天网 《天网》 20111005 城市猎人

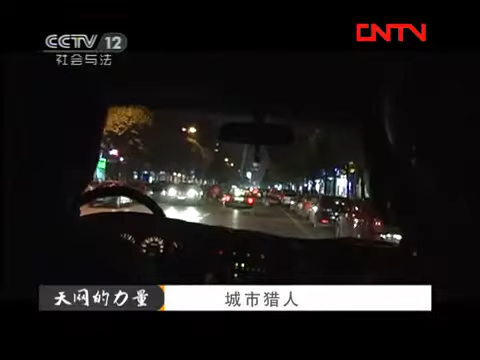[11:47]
反爬队稍作休整19点30分又开始了街面反爬